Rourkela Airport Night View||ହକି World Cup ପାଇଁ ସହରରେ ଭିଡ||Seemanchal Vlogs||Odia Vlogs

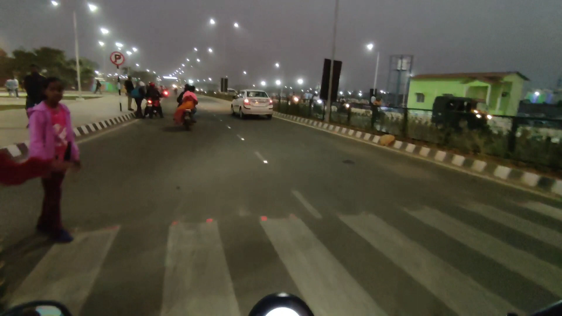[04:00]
সব লোক ফটো সুট করছেন, আর তাহলে সব কেটে পার্কিং এরিয়া খালি দেখা যাবে।
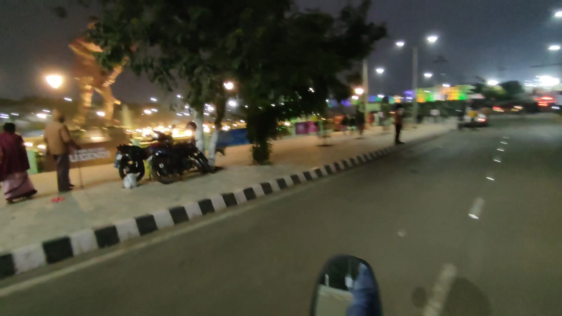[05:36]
ଆଉ ସାଙ୍ଗମାନେ ଦେଖିପାରୁଛନ୍ତି ଲୋକମାନେ କେଉଁଭଳିଆ ଭିଡ଼ ଅଛନ୍ତି
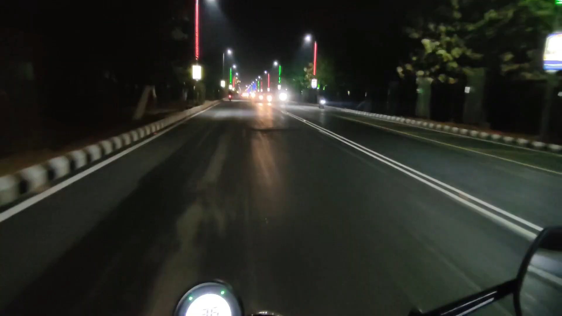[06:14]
ଗଛ ଭିତରେ ସାଙ୍ଗମାନେ ଦେଖିବାରୁ ଯେ ସବୁ ମାନେ ଭେରାଇଟି କଲର୍ର ସବୁ ଲାଗିଛି ଲାଇଟ୍ ପଟେ ଗଛ ବି ସେମିତି ଲାଇଟିଂ କରୁଛି ମାନେ ଦେଖିବା ପାଇଁ ବହୁତ ମଜା ଲାଗୁଛି
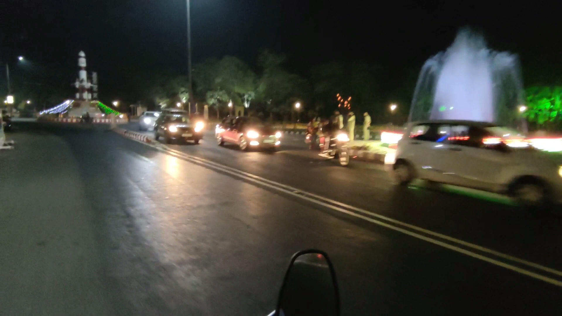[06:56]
ଦେଖନ୍ତୁ ସେଥିପାଇଁ ଲୋକମାନେ ବି ହାଲିତ କାହିଁକିନା ଏଇ ଜାଗା ଜାମ୍ ହେଇଯିବ ସେଥିପାଇଁ ଫଟୋ ସୁଟ୍ କରିବା ପାଇଁ ଦେଉନାହାନ୍ତି ମୋର ଲୋକ ଯାଇକି ଦେଖିବେ ସାର୍ ଏଇ ଜାଗାରେ ଯେଉଁ ଭିଡ଼
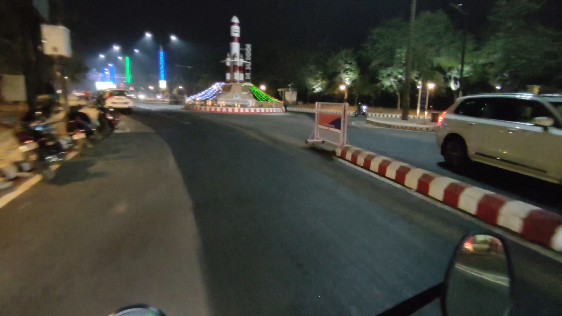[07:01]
ଆଉ ସବୁବେଳେ ତାଙ୍କୁ ଟ୍ରାଫିକ୍ ବ୍ୟବସ୍ଥା ଚାଲିଛି ସବୁପଟେ ମାନେ ଭଲ ଭାବରେ ଚେକ୍ କରି ଛାଡ଼ୁ ଆଉ ଏ